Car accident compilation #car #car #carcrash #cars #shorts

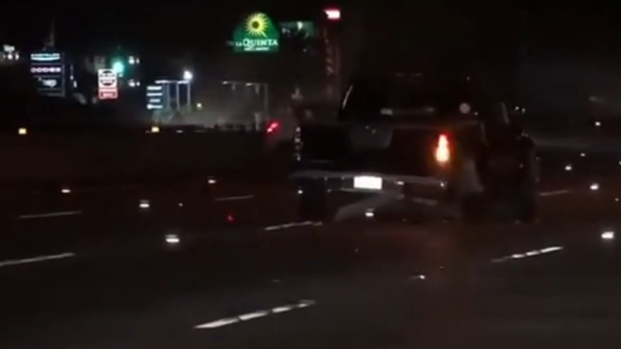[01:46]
You see at the middle of the freeway, a vehicle is headed at the way into the second... ...